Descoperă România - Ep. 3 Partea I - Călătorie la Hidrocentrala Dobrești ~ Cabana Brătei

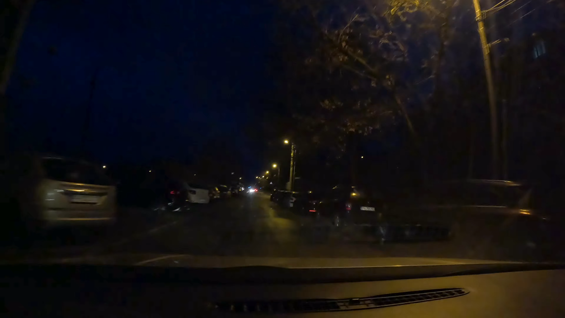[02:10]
Este încă întuneric afară. Nu e niciodată prea devreme pentru o nouă aventură. Este ora 7. Și suntem în 2 februarie 2024. O oră mai târziu sunt încă pe drum. Am ajuns în Pucioasa.